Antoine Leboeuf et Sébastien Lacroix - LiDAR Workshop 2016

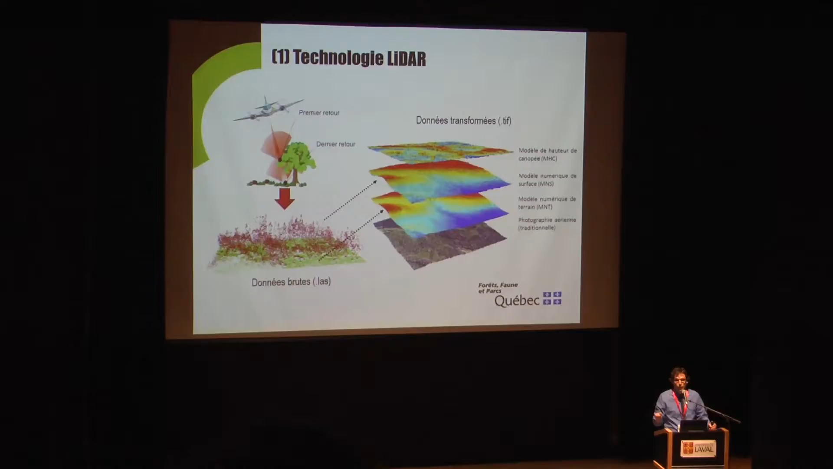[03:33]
If you want to have a picture of a swamp, LIDAR can tell us that it's a plane, but if you want to see if it's a swamp, well, airborne photography is still very important.
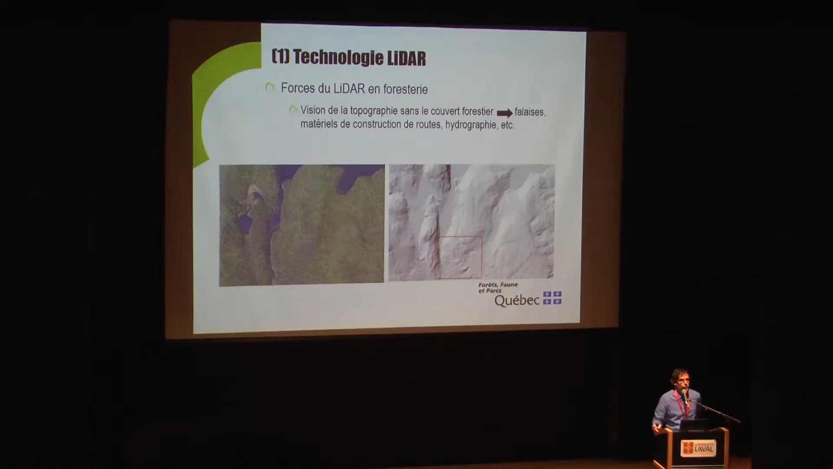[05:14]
And they discovered structures here that you see in the red square.